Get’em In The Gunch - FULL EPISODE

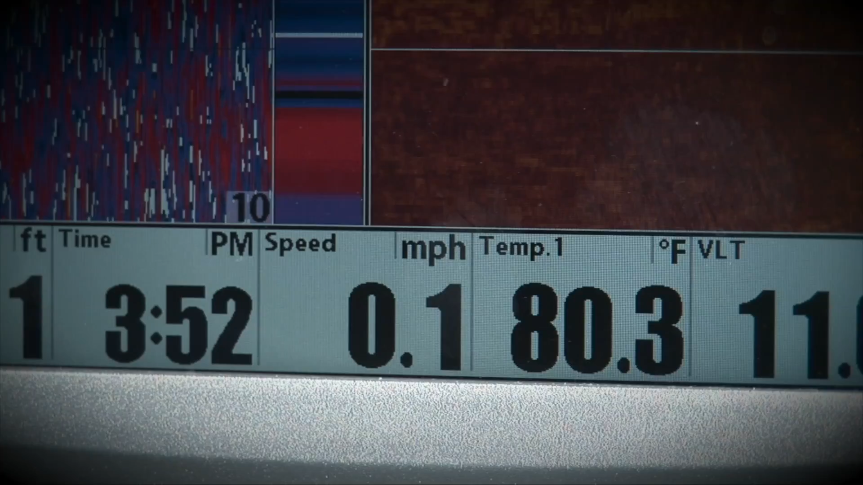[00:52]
On screen: water 80.3°F, speed 0.1 mph
An increase in water temperature, sunlight, and the amount of nutrients present all aid in the colonization of the floating quagmire.